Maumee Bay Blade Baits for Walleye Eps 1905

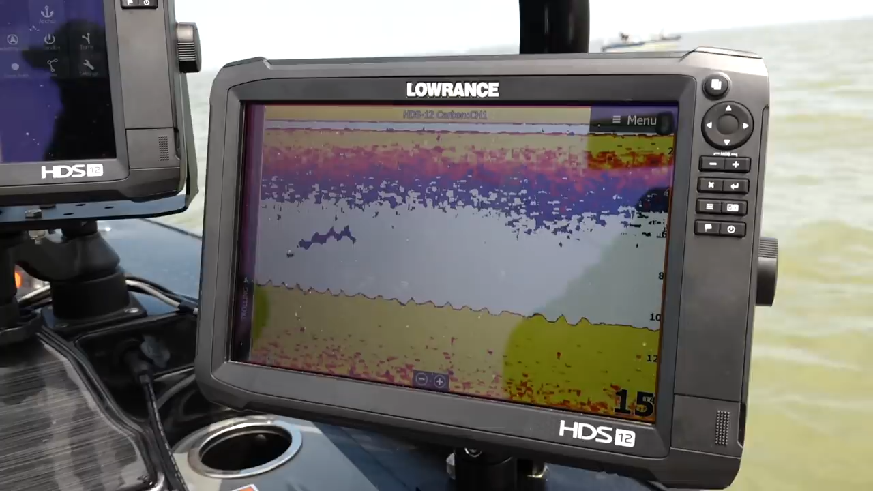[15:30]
And when I find those little bit of difference where the bottom comes up a little bit, I can save a waypoint on those spots. Then I make a drift right over top of those spots.